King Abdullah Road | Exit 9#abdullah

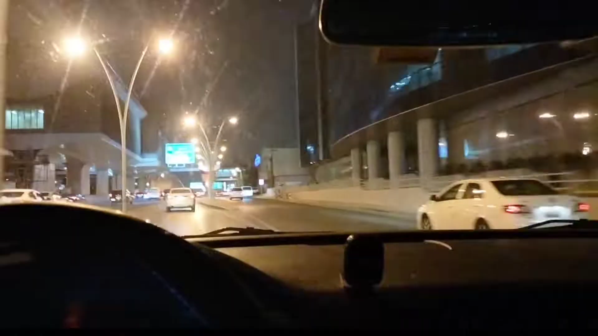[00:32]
दोस्तों ये रास्ता का नाम है मलिक अब्दुल्ला, यानी कि अब्दुल्ला रियाद में।
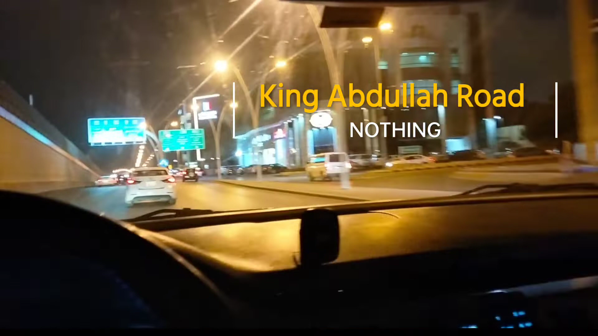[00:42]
मैं रात को जा रहा था वो एक दोस्त का घर पर, तो चाहते हो वीडियो बनाया ये वाला, देखिए आप लोग रात का ऐसा दिखता है।